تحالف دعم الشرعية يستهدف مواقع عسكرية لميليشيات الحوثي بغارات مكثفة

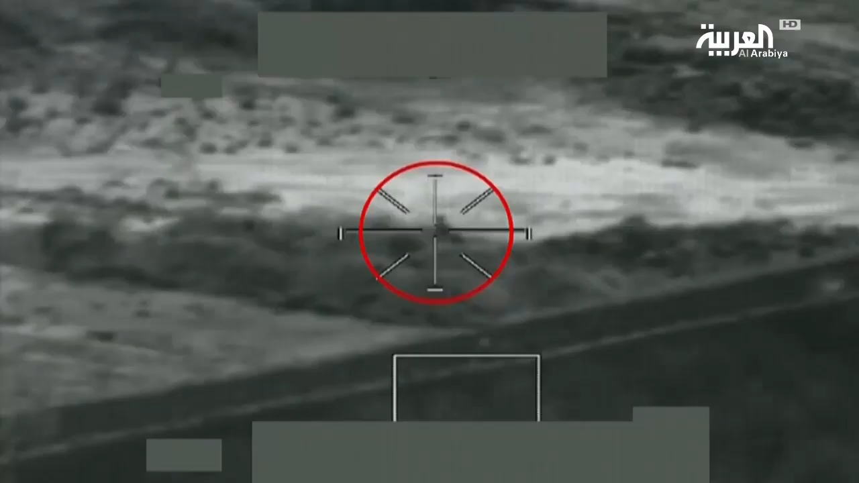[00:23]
الميليشيات لتخزين الصواريخ الباليستية والطائرات بدون طيار وأسلحة مختلفة في فجع الطان ومعسكر
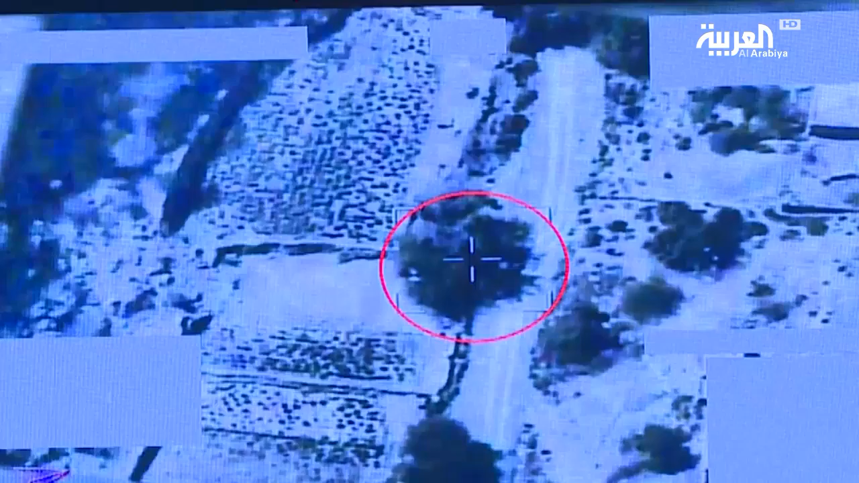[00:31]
العمد غارات التحالف دكت أيضا مقر الفرقة الأولى مدرع